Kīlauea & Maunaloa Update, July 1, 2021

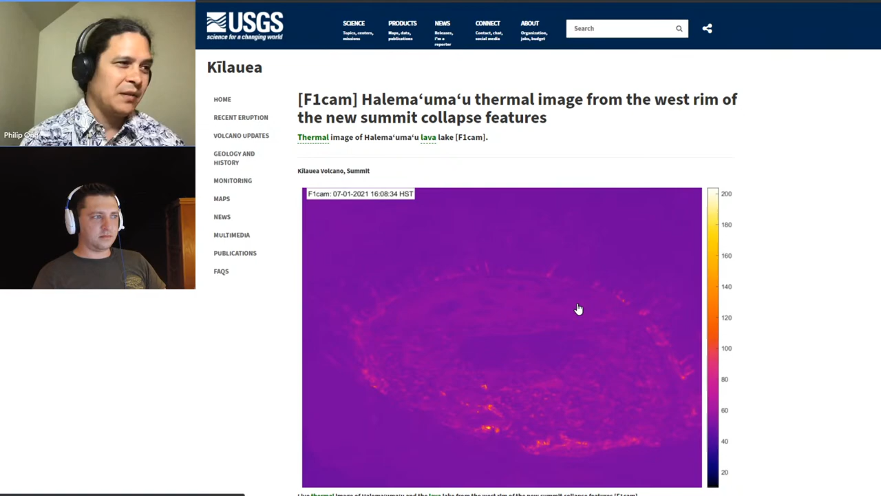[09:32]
And maybe there's one over somewhere around 8 o'clock. There's a lot of these little spots, and depending on the angle, you may or not see them. So we did want to point out that if you look at that BW or B1 camera view from the south, as our dedicated